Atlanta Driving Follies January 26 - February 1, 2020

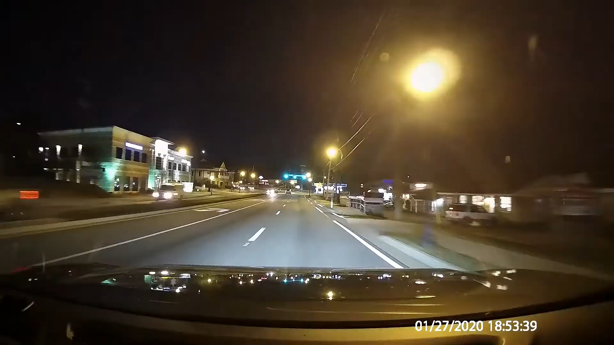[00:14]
It looks like this driver is using that little known U-turn on red after stop rule.